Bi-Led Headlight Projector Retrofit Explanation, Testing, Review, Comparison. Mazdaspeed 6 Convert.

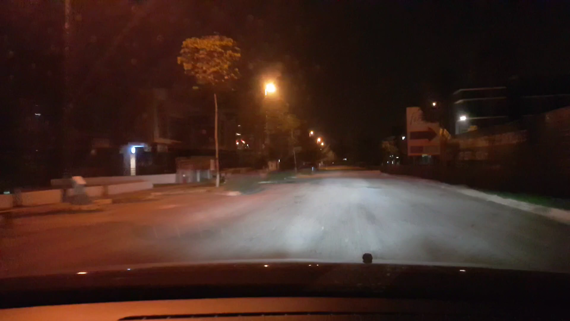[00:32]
and I had a handful of inquiries on what am I using and how much do they cost and whatnot. So in this video, what I'm gonna be talking about is actually,
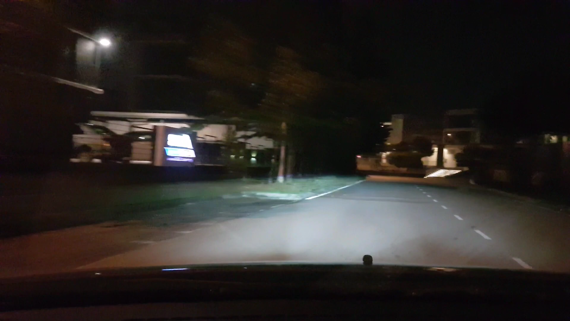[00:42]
yes, like you guys were asking, what am I using, and of course how do I use it, and of course the differences between HID halogens,
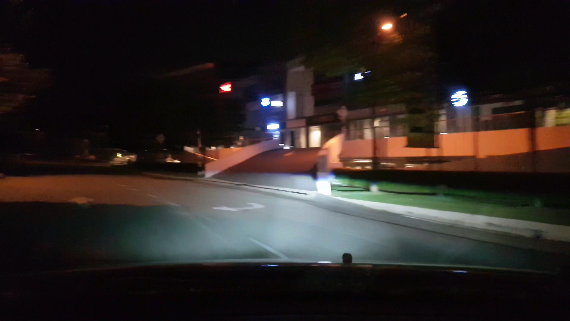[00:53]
bi LED projectors, do they come only in low beam, high beam, and whatnot. So we are actually going into a basement of a very dark place, of course with security, with proper security, and so it's kind of dangerous at night.
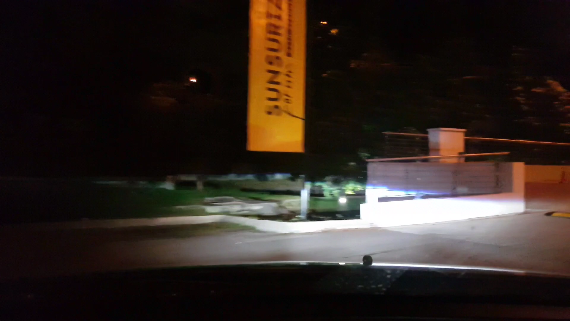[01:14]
And I'm gonna be facing a wall just to show you guys what this headlight, what this projector headlights can actually do.
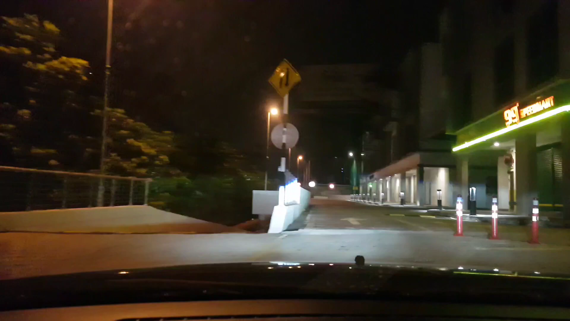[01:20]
So we'll be heading down the basement shortly, and you'll be able to see the projector beam,
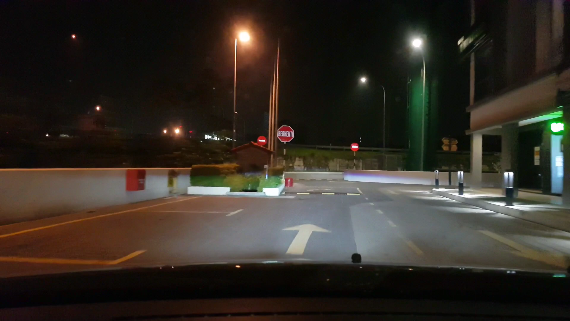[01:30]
its cutoff lines, how it reflects off the wall and whatnot. So down now.
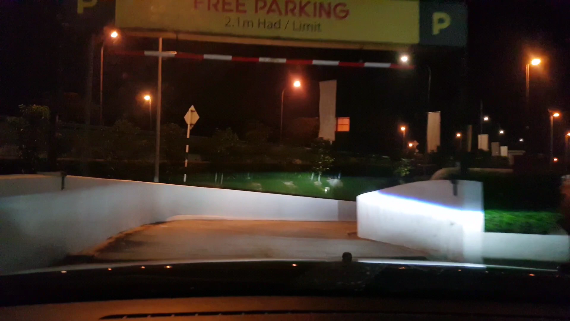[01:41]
Okay, I'll be placing the camera outside the car with a microphone in the car with me set in the car, and on the operations of the headlights.
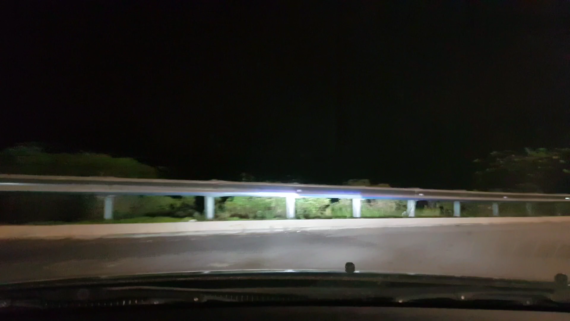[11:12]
Just give me a moment, I'll be driving through. There is gonna be a place to stop the car and I'll be continuing the video again. I'm gonna be breaking off the video soon. So dark roads, lights off, lights on,
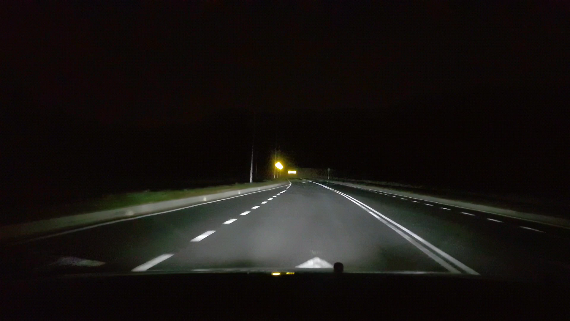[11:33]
high beam, yep, bright as hell, low beam. So everything is very clear to me. There is like a 200-300 meter throw beam.
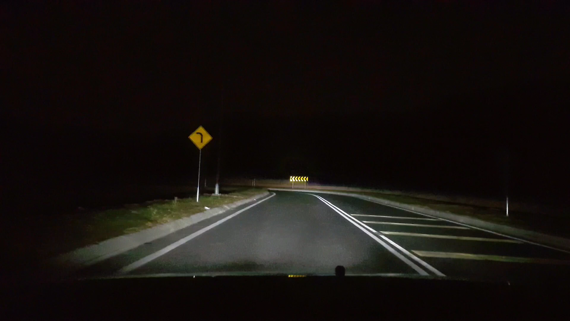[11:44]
You can actually see whatever that's coming ahead, including a signboard, high beams. Yeah, it's a little bit glaring. I get quite annoyed easily. So this is the dark road. Just straight ahead. You can't see anything ahead, just flick on your high beams. Yep, it's very helpful. Your speed bump. No beams. So just give me a moment, be right back.